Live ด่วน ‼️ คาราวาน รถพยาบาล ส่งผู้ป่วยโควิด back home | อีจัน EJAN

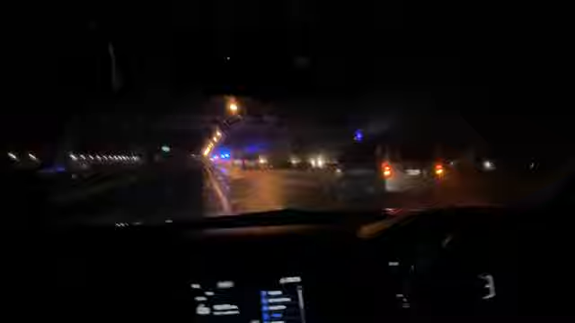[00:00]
รถกี่คันนะเนี่ยวันนี้รถกี่คันนะ 10